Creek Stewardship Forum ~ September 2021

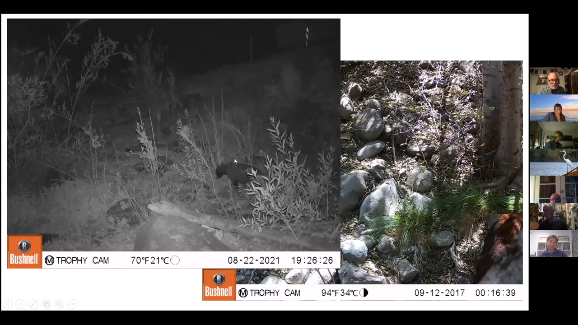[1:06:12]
bear walking through the area on the photograph on the right it's kind of hard to see but if you look in this low right-hand corner there is the the back of a bear we didn't get a good picture of it but we got a little bit of it so um we've repositioned that camera and hopefully we can get a better view of it next time we're up that way additionally